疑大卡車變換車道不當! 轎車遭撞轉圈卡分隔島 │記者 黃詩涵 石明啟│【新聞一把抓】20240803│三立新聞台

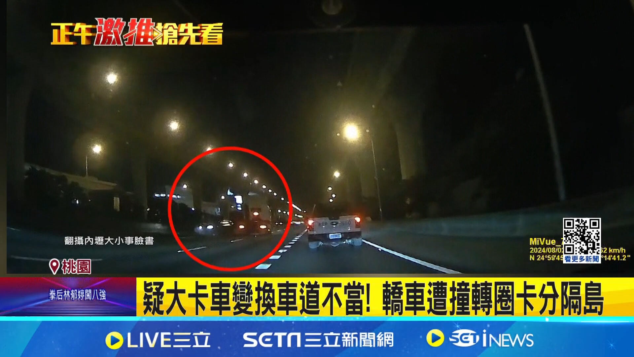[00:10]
造成黑色轿车当场被撞到转了半圈，最后车尾卡在分隔岛之后才停了下来。而这一幕让旁边的驾驶看傻眼，来看一下当时情况。 傻眼。